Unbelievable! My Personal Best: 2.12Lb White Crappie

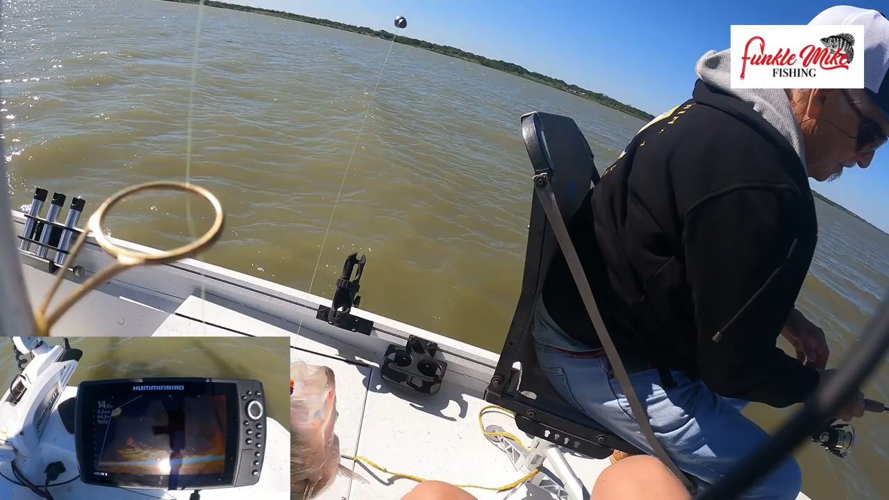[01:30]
wow come on baby don't break up on me holy mackerel holy cow folks joe that may be a lake record
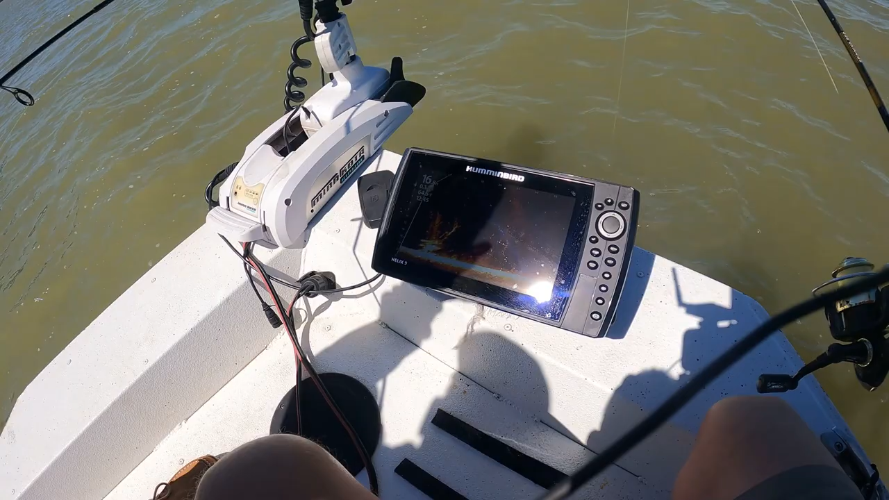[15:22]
five six seven about seven foot tall proppy stacked up about 16 foot